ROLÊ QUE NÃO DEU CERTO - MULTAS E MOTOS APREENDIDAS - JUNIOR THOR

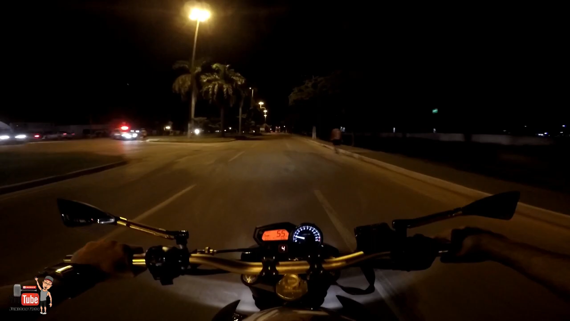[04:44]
Divulgaram, mano Nosso caralho, velho Eita porra, mano Geral enquadrado ali, mano Caralho, velho